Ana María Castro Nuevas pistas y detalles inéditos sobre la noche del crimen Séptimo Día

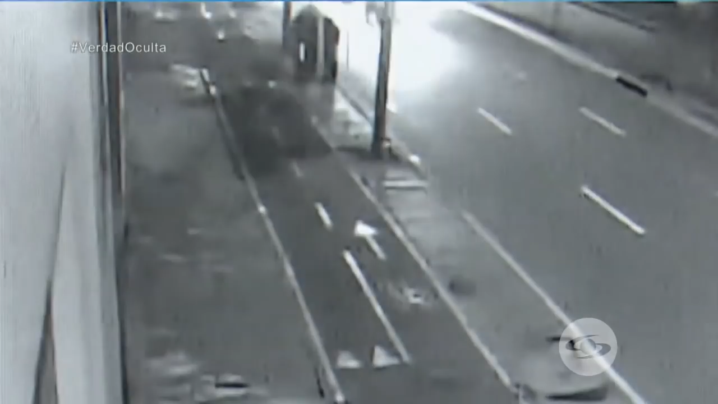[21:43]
Aproximadamente a 10 metros de esa caneca va a estacionarse en pocos segundos la camioneta conducida por Paul Naranjo. Eso ocurre a la 1 y 40 de la mañana con 18 segundos. ¿Cómo se sabe? Por las luces estacionarias. Obsérvelas. La camioneta permanece detenida varios segundos. Vamos a observarla en tiempo real. Segundo a segundo. ¿Qué está pasando en ese instante? A la 1 y 40 con 32 segundos pasa un taxi.